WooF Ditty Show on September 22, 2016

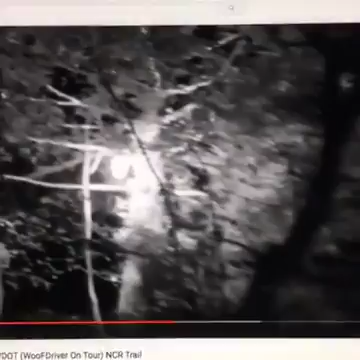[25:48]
Yes, they are. WooF driver rides the night here.
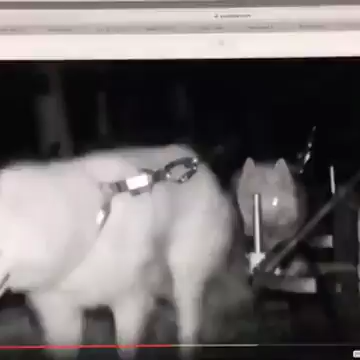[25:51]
There they are. Look at them.
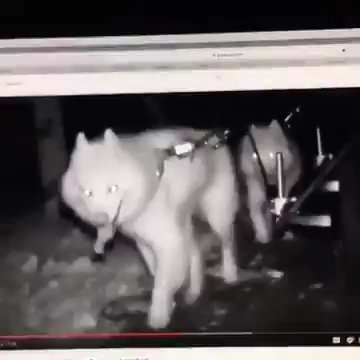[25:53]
Now, that could be in the middle of the night, I think.
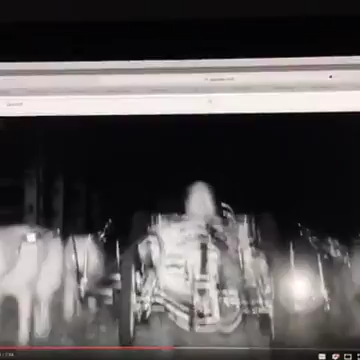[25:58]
Sometimes they go out at midnight, stay out all night. How fun is that?
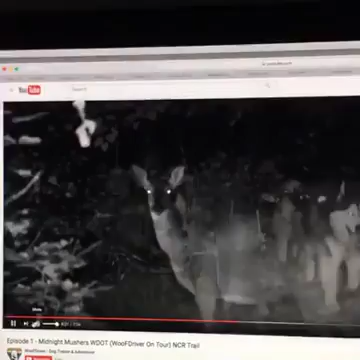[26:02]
Look at it.
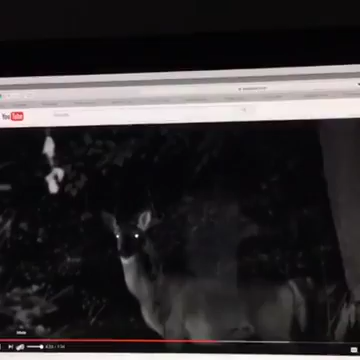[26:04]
You see a deer. Right there in the woods, a deer.
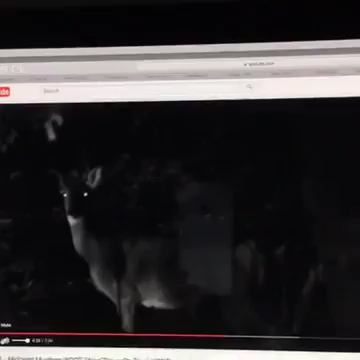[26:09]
Stormtroopers, you got that right.
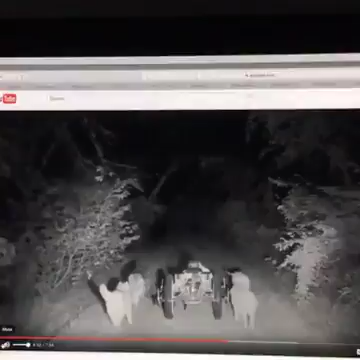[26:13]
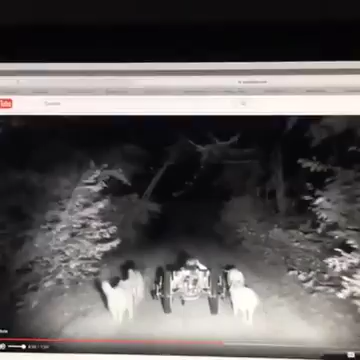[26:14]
Deer right there in the forest looking at him like, what is this?